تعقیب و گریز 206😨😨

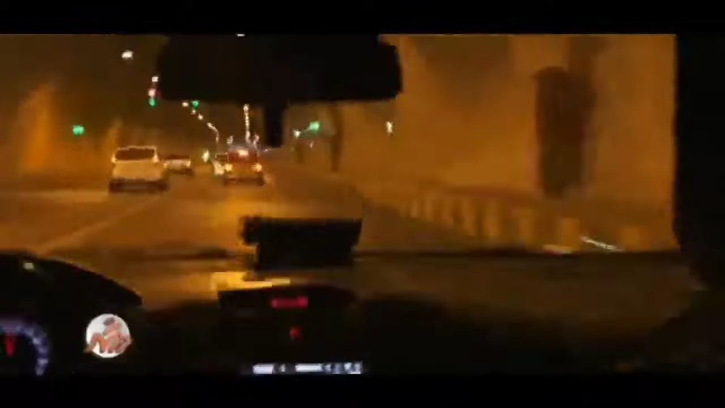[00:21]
متاسفانه اینا و تجاوی اینکه پلاکشون هم مخدوش کردن اصلا ترسی هم از دوربین های تونل ندارن و به سرعت دارن، هرکت میخواهد چند، میخواهد